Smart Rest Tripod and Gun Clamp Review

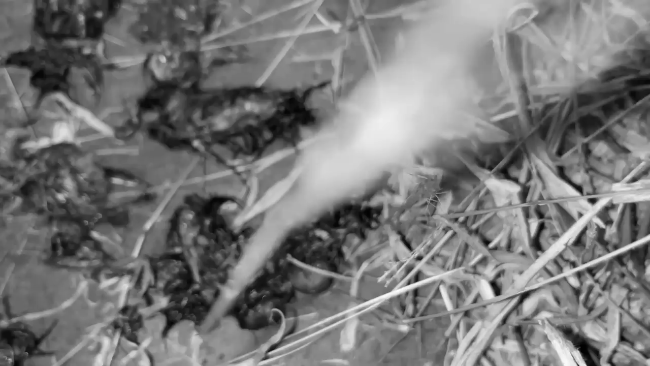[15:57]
whole bird there so he's been caught at least three birds and a mouse in probably the last hour